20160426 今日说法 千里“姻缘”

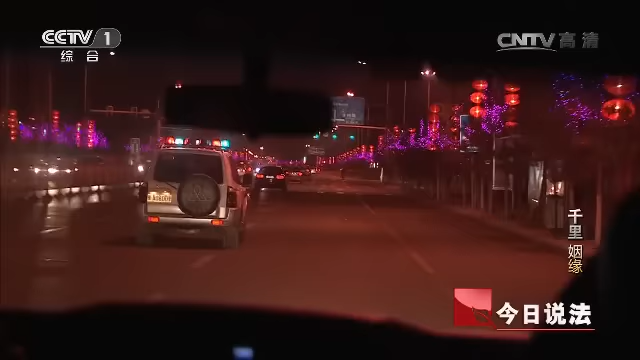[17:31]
2016年1月7日晚上在当地警方的配合下在河南行阳警方将犯罪嫌疑抓获